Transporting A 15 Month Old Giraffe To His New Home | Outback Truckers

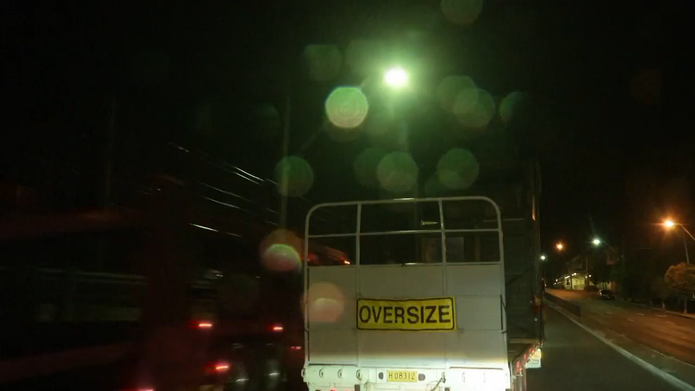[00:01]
An hour in and the giraffe convoy is almost out of the concrete jungle.